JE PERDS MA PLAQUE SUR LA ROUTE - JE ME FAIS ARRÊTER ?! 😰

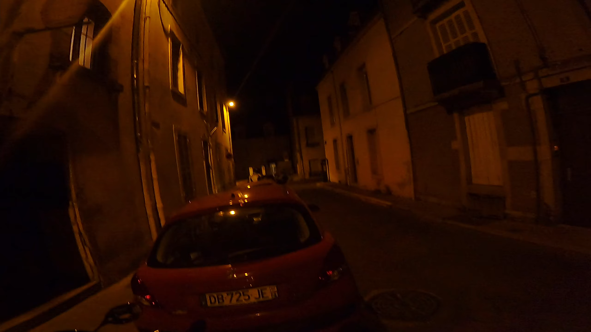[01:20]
j'ai perdu ma plaque c'est pire que ça en fait c'est que le support de plaque en fait il était soudé comme de la merde et du coup il a pété et du coup bah heureusement que j'ai
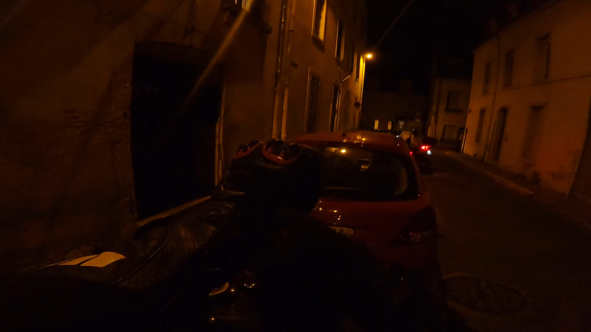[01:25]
mon pote avec sa voiture rouge et on a mis la plaque dedans du coup
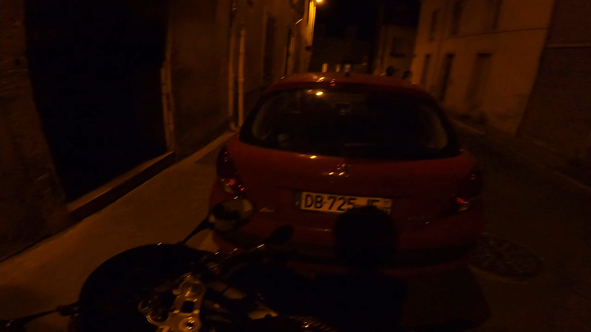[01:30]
heureusement qu'il est là parce qu'il aurait pas eu sa voiture bah je pouvais pas ramener ma plaque à la maison
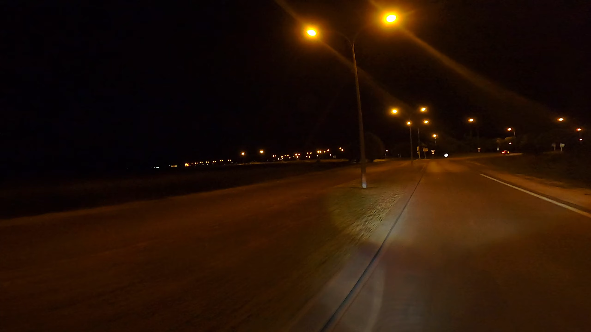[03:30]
il y a des gens d'armes
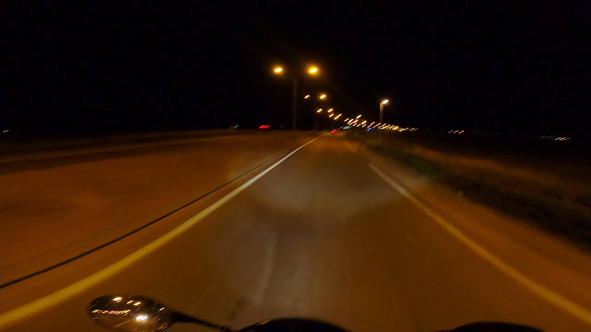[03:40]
putain le seul soir où je perds ma plaque parce que l'incent propriétaire il a fait ça comme de la merde il a soudé le support de plaques il a fait n'importe quoi le seul soir il y a des gendarmes sur la route